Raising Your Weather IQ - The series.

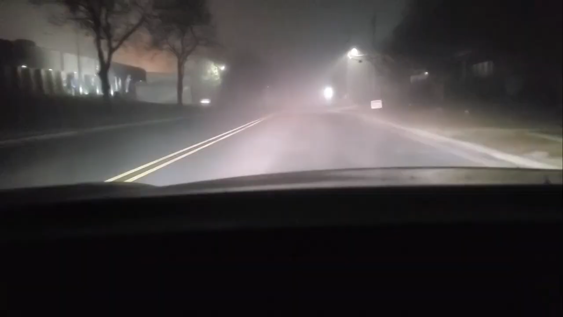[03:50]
Fog is simply a cloud that touches the ground, where depending on several factors can lower visibilities down to zero, making it nearly impossible to see in front of you.